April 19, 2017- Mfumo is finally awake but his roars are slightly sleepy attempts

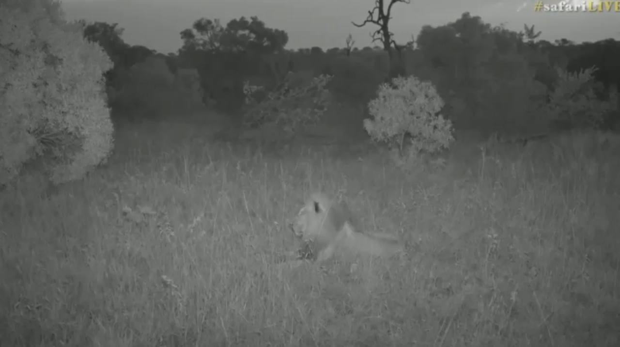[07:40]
And we are now in black and white, which is how it should be, of course.
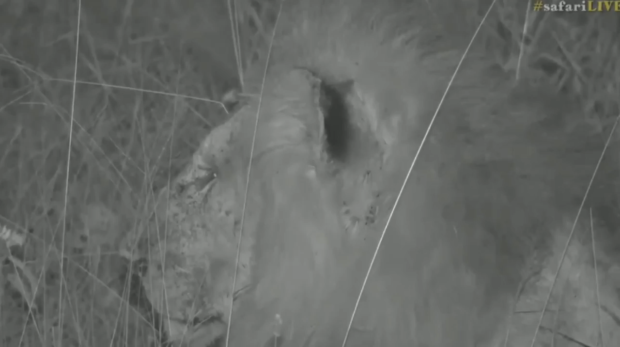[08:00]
And many of you saying I need to cut him some slack, because he's just woken up and hasn't had his coffee yet. I'm not sure mainlining caffeine into this lion would inspire him. But maybe, maybe I'm being unfair, everybody.
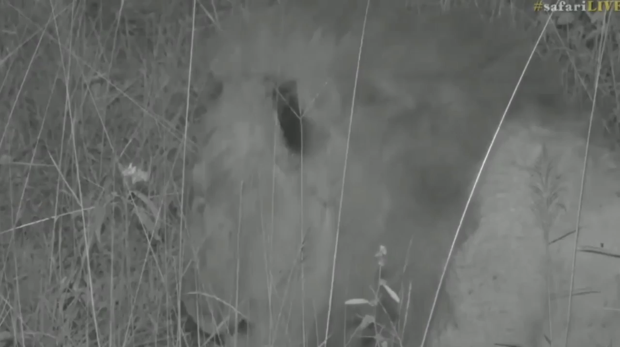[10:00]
You know, normally a lion's a little bit like Joe Cocker. Powerful, gravelly voice as opposed to, I don't know, Roy Orbison, I suppose, who was very powerful, but much less gravelly. Or Cliff Richard, who was very smooth, but not very powerful. This is the Cliff Richard of lions.
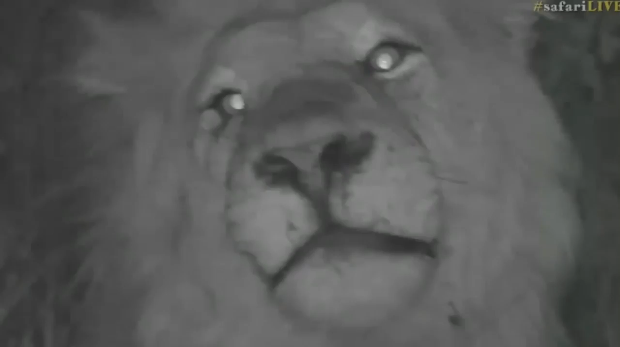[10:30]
That's the light from the other vehicle, everyone. I think it's quite fascinating how his tongue seems to have to work at the same time that his back foot scratches.